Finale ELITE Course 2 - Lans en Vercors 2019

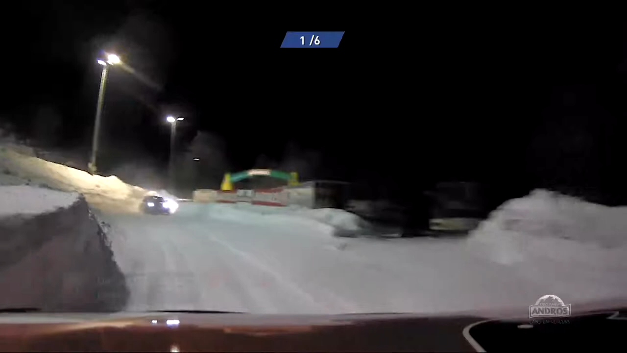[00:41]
Ah, il s'échappe, hein. Il n'y a rien à faire. Hein. C'est la bonne solution pour Bocolacci, c'est de lâcher tout le monde dans le premier tour. Et c'est ce qu'il est en train de faire. Ouais, c'est la tactique maintenant habituelle de Bocolacci.